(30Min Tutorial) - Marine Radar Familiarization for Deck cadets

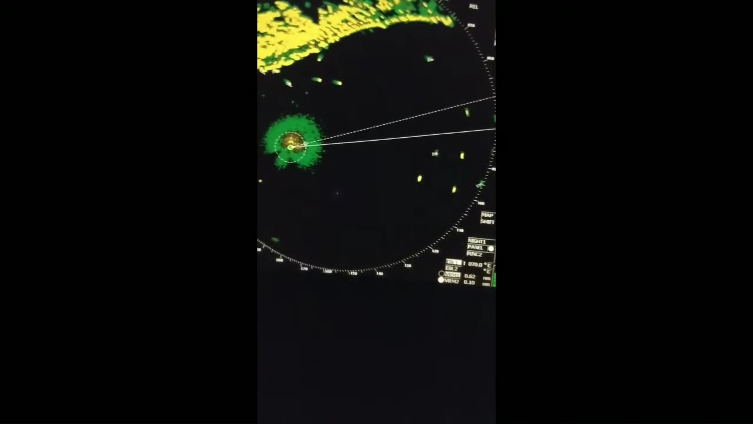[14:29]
off on that means you can show your truck previous truck i mean the way you are coming up you can show it as dotted line or some fixed line as well according to your previous setting but now right now 30 truck 30 minutes that means 30 minute truck will be last 30 minute truck will be shown
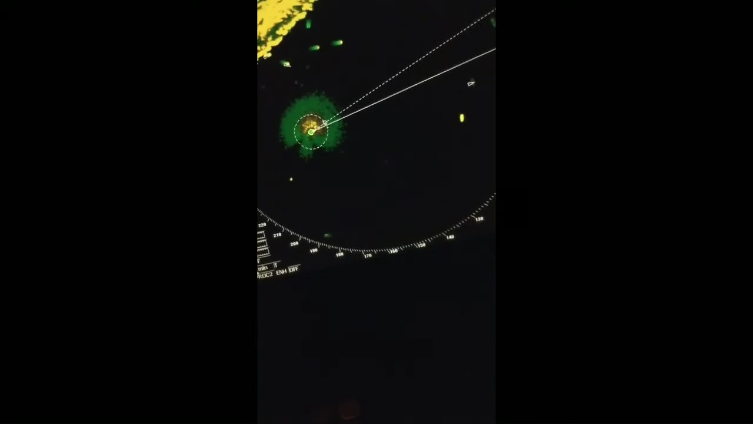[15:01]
so better i switch off we don't normally use track trails trails trails means your trails a the
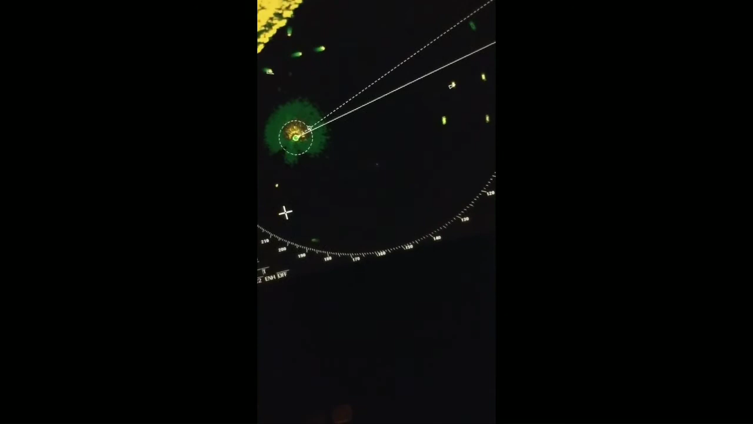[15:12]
behind on on your behind you will see some green line as trail and also for other target also you see this this is the target that means
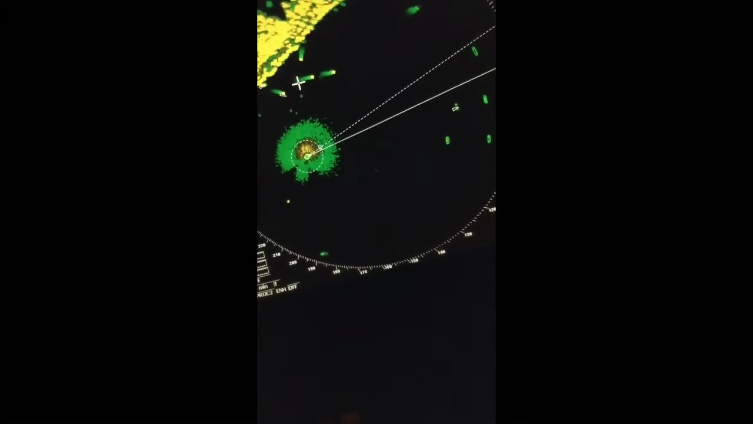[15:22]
six minute trail is this this mass if we use off off then trail will be off now no trail if we use
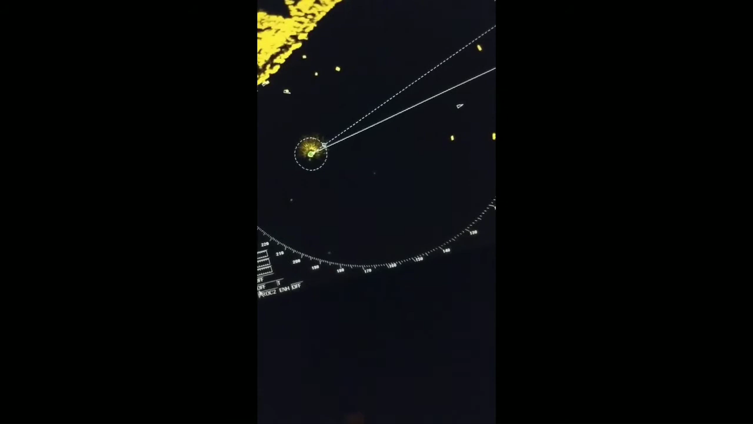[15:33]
one minute that means one minute trail is here or you can use three minute three minute trail now showing here to
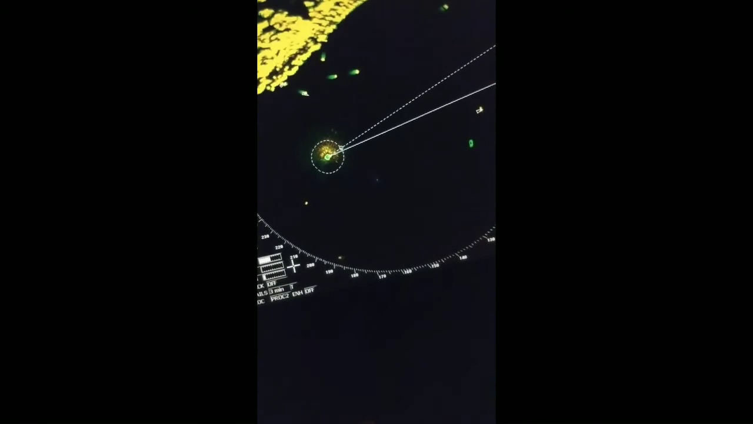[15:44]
make you clearly understood we can use six minute this is six minute trail for own vessel as well if we use relative motion we don't see the trail for our own vessel but for in the in the case of true mode we can see that trail of own vessel as well so the other one is behind down below procedure procedure
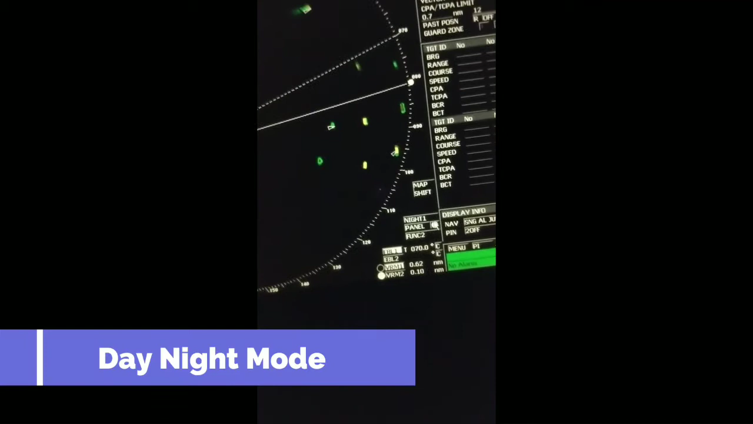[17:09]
or not so let's get here night this is mode night day display mode you can change
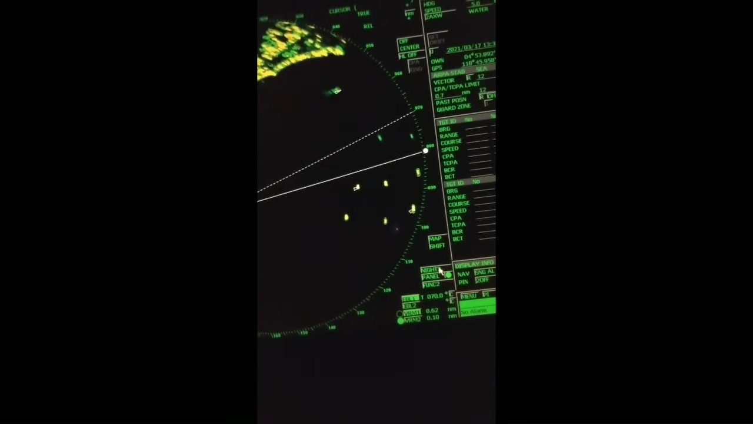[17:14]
as per your adjustment of eye you can use whichever you like
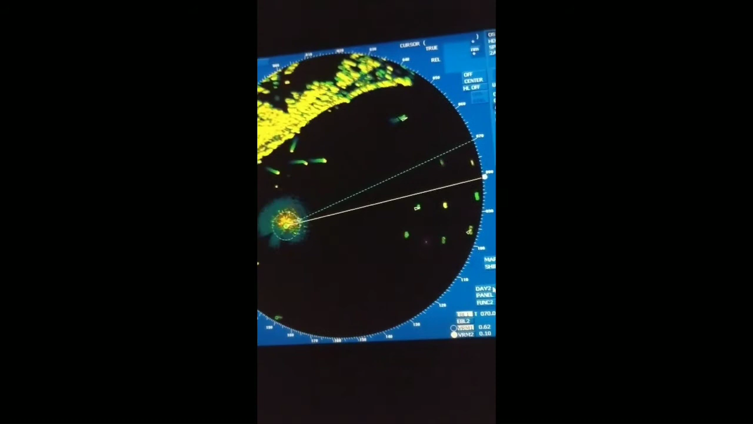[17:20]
panel panel this is a brightness right now i am not
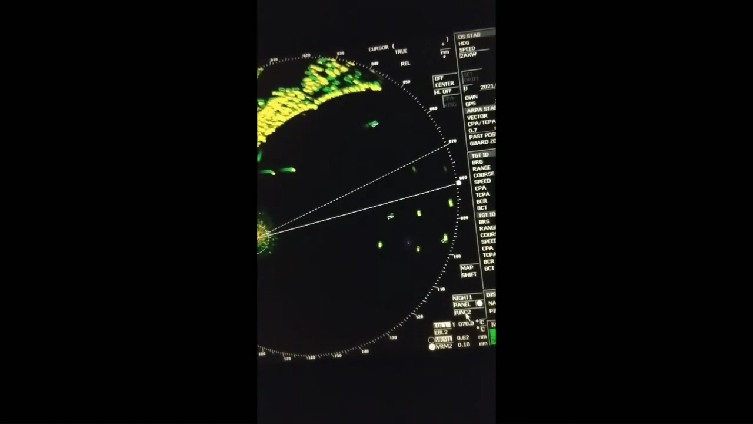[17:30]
going to change it function two this is the same like procedure function one function two we can use pre-selected actually setting okay this is ebl electronic bearing line so same as you can see by your eyes radar also have the same opportunity with ebl that is electronic bearing line so right now it is showing on zero seven zero this is dotted one is ebl this was head heading lines and this is
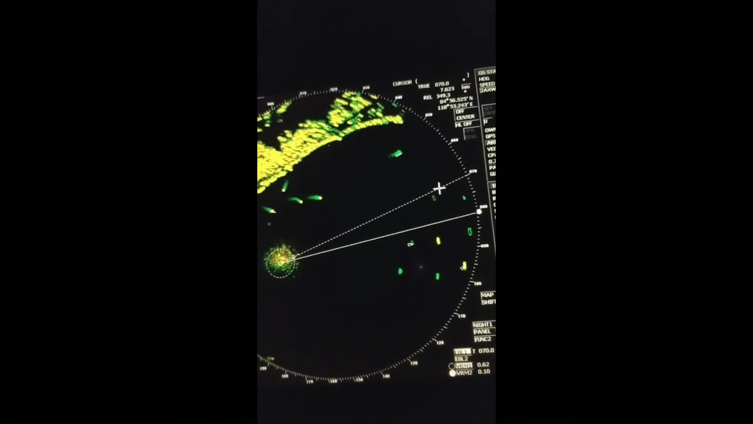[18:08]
this is a ebl so ebl we can change let's say we are we want to
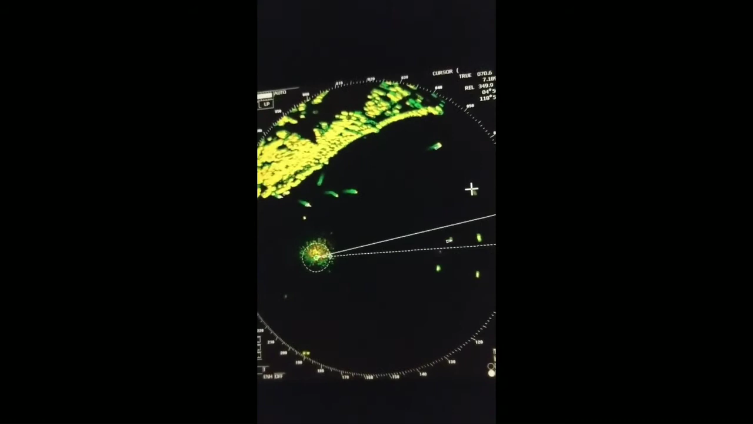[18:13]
check the bearing of this approaching vessel
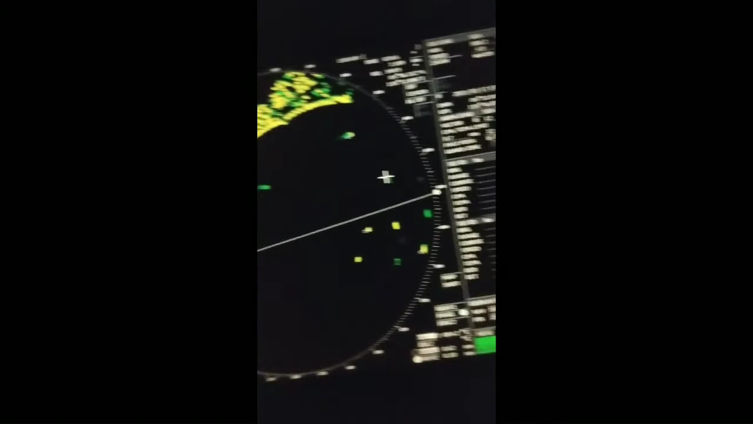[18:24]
so in ebl so in ebl you can see the data zero zero four point two bearing so we can use two ebl together let's say we open start another ebl so for another vessel we can check same like let's say we are checking this fine starboard one so
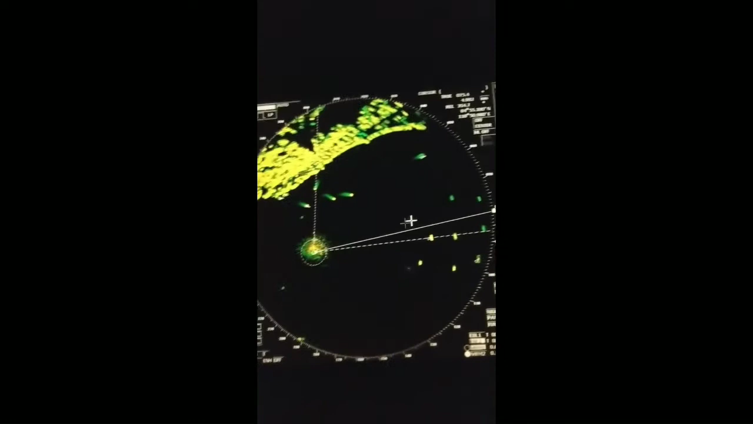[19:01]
this is showing zero eight six so our heading was zero eight zero before this is the heading line and these two are one and two these two are ebl line that means electronic bearing line same only bearing uh we checked now we can check together with range as well so vrm is variable range
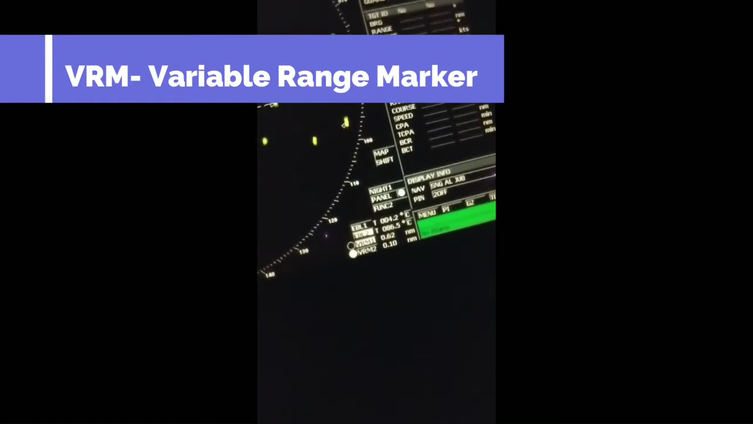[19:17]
marker this is vrm vrm one and vrm two same like ebl we
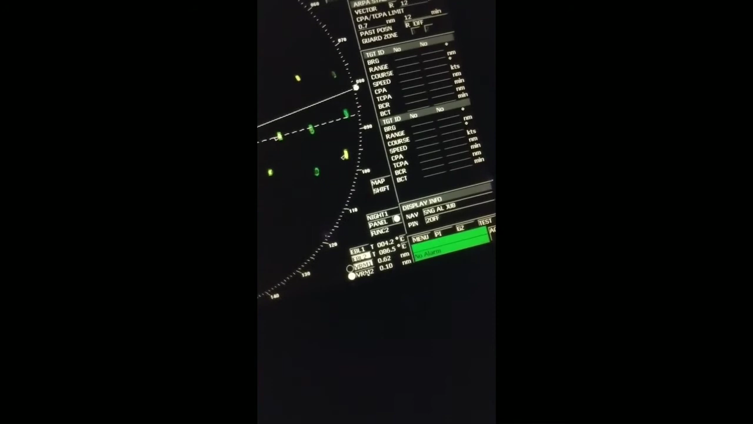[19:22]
can use two vrm also we can use two so one vrm we can use for this one and
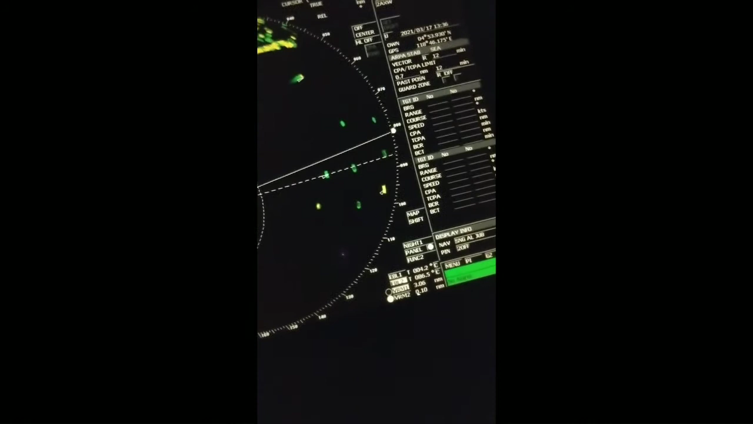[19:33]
another vrm we can use for another one and this ebl and vrm also can use as shifted one let's say i don't want in my in my vessel's position i want to shift it to other surplus so i can shift it anywhere i like like let's say this from this vessel i want to keep some fixed cpa so